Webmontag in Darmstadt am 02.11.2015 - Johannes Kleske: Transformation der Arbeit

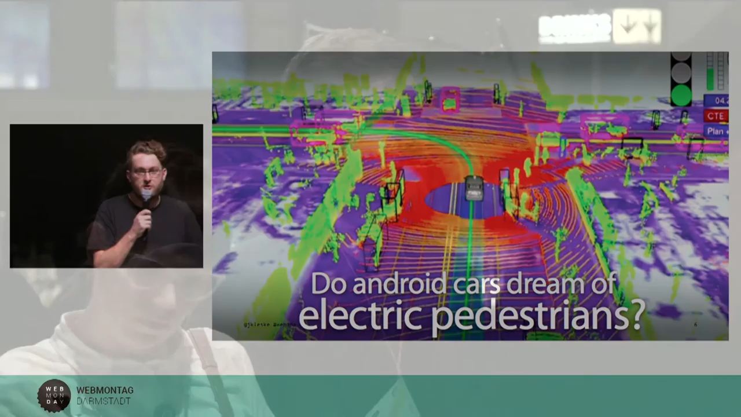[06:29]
So ein selbstfahrendes Auto von Google fährt durch die Gegend und nimmt pro Sekunde ein Gigabyte an Sensordaten auf und verarbeitet die, um sich orientieren zu können und um Menschen nicht tot zu fahren.